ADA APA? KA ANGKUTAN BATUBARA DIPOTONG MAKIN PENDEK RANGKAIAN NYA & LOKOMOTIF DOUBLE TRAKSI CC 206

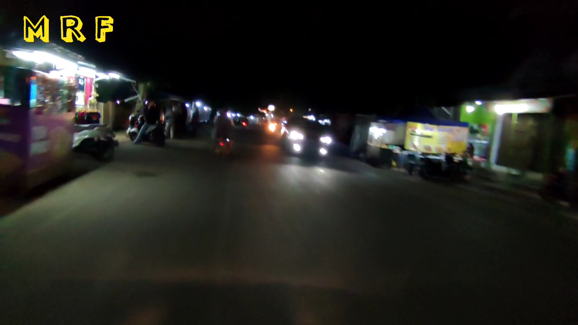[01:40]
Nah, seperti biasa kita menuju ke arah perlintasan dekat Pasar Rangkas itu. Kita lewat jalan Wirajuti. Sekarang banyak truk ini kesini karena lewat jalan utamanya di bypass itu sedang perbaikan jembatan. Banyak segala truk, mobil besar, bus dan lain-lain ini lewat sini tuh.
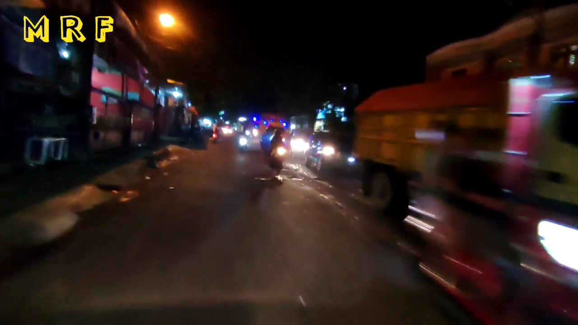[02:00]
Wow. Biasanya dilarang ini kalau misalkan jalan bypass yang nggak hancur pak.
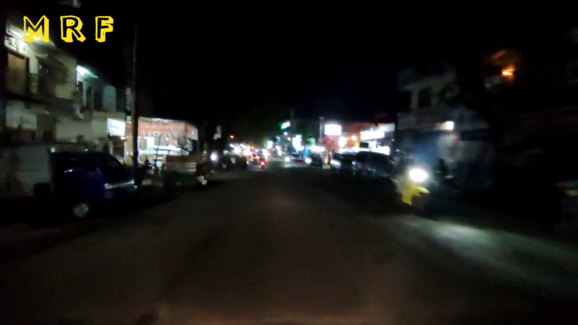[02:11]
Inilah situasi Rangkas itu di malam hari.
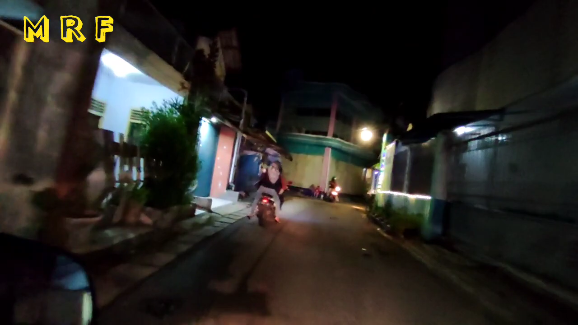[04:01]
Nah, ke jalan alternatif. Sepi di sini, tapi lewat komplek perumahan-perumahan yang nantinya tembus langsung ini ke jembatan 2 atau perlintasan jembatan 2.
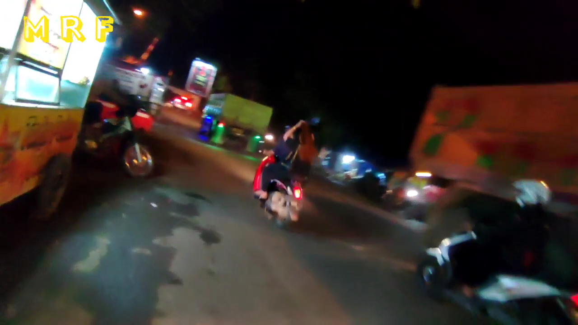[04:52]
ini dia perlintasan jembatan 2 atau PJL 184.